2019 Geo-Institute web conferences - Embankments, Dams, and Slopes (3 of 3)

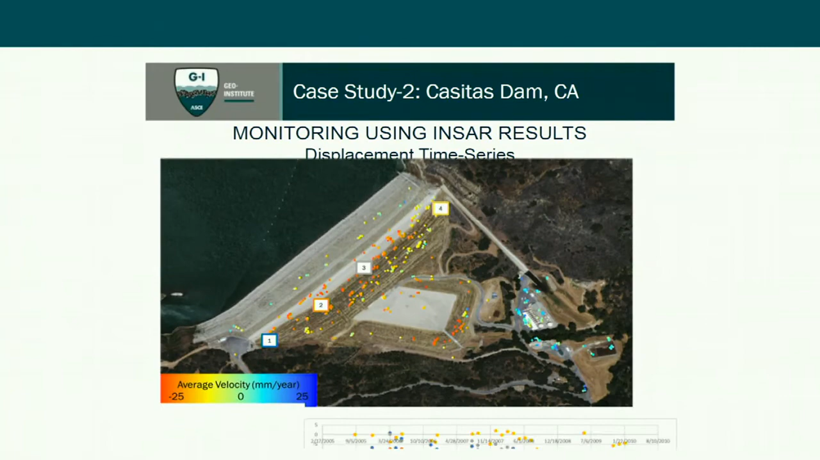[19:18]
So, here is the time plot of the displacements.
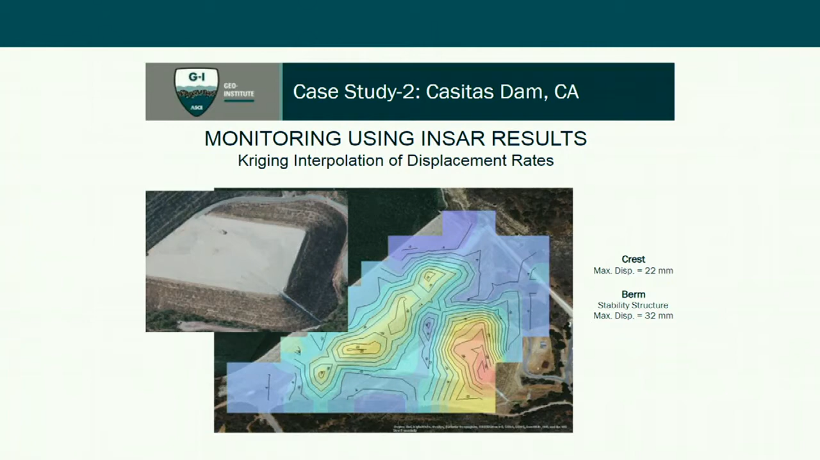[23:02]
Whereas, in the case of the berm, we could not actually find any visible damages. But the displacements that were occurring at the berm were actually greater than what was observed at the crest.